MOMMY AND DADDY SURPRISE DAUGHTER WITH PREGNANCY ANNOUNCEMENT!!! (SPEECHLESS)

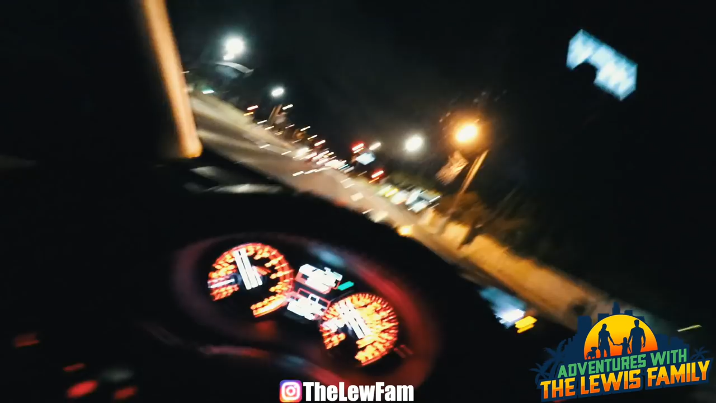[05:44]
We got a cop right here. What we're gonna do is we're gonna pass the camera off right here. Pass it to me. Pass it to me.
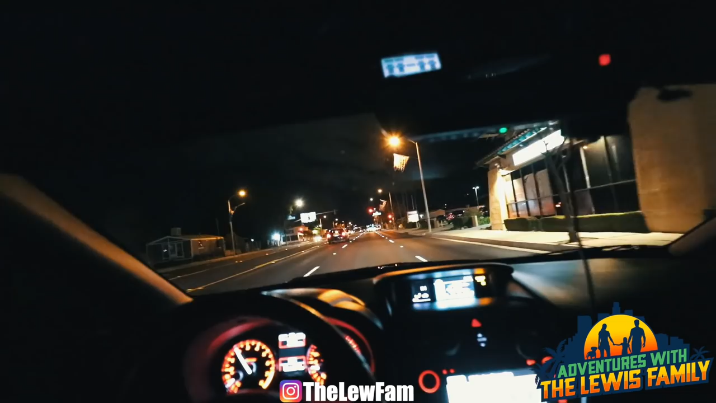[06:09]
Little topper poppers. Topper, popper, copper. Sandy Lopper. Look at this, look at this. Did you see that? Yeah. He just shined the light in their face.
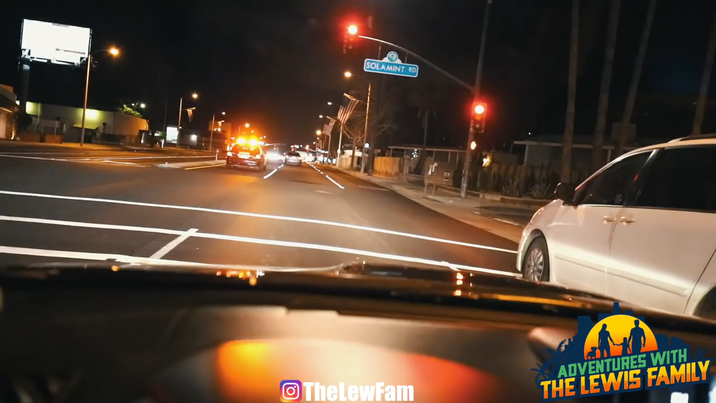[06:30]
Oh my gosh. Oh my gosh. That's crazy. That's why I told you, don't do anything because he was wanting to get somebody. I saw him. Oh my gosh, that's crazy. He saw them turn.
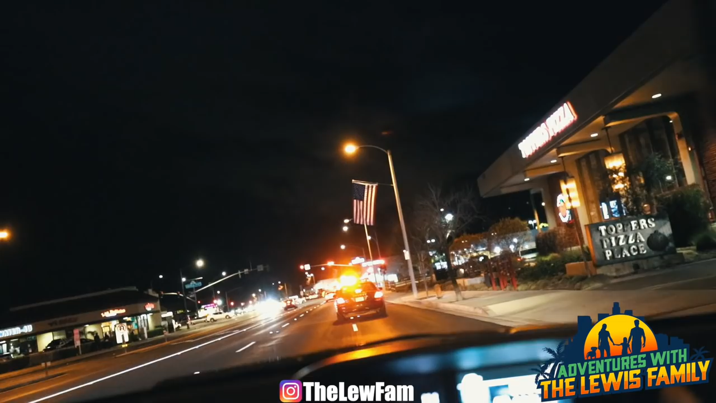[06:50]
Gosh, I'm shocked. I'm shocked right now. Oh my gosh, I've never seen that. Maybe he was. Because he was flashing the light, maybe he was trying to find somebody.